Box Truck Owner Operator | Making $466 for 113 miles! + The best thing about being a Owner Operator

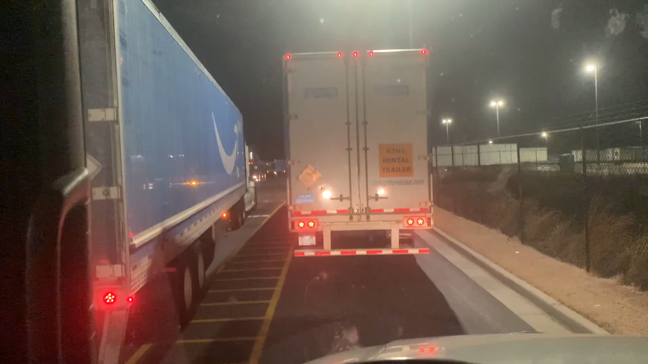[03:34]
all right we have just pulled up to our pickup